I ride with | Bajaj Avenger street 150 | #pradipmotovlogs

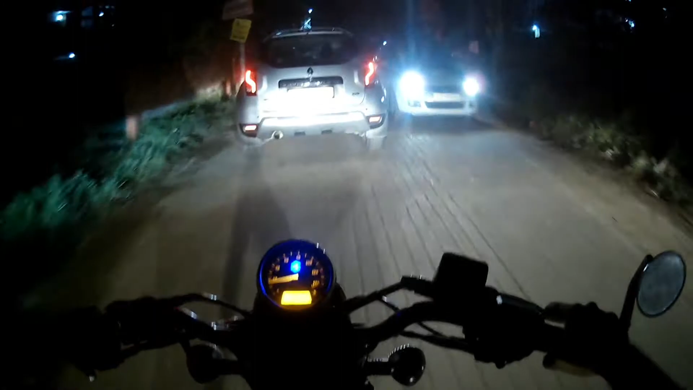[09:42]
और इतना लंबा गाड़ी है, मतलब काटने में भी दिक्कत होता है।
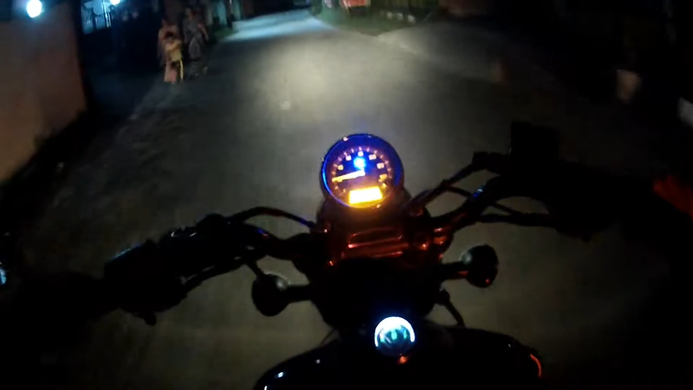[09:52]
बस है, बस एकदम पूरा बस के टाइप का है, लंबा एकदम। आराम से आदमी लोग जा सकते हैं इसमें, 5 आदमी तो आराम से जा सकते हैं।